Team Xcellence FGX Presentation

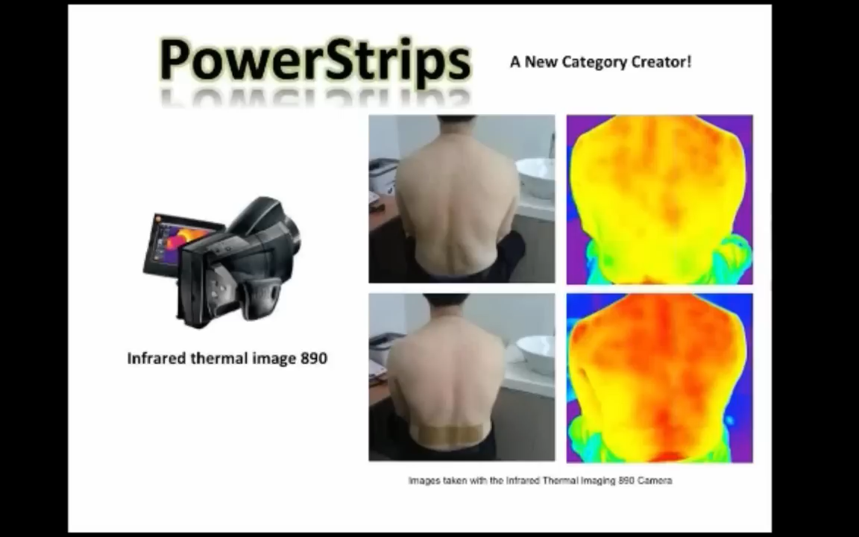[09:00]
Here's an example of thermal imaging of an individual who is sitting there and thermal imaged. And then they applied the power strips to the lower back. And this was less than 30 minutes later. And you could see the infrared, just the natural heating of the body.